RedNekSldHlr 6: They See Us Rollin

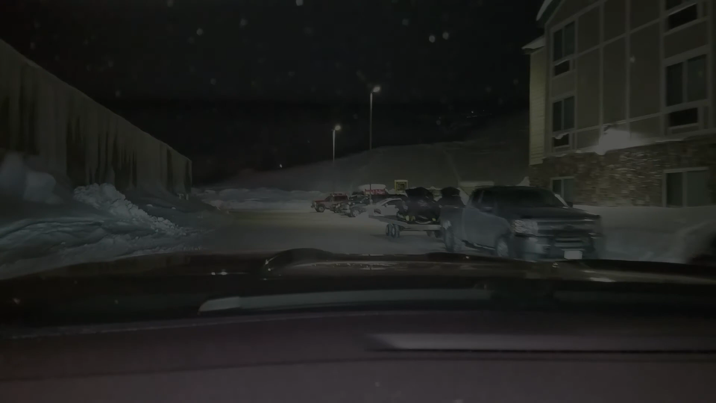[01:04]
Just pulling into the hotel here, and I found the hauler. So that's good. At least I know I'm at the right place now.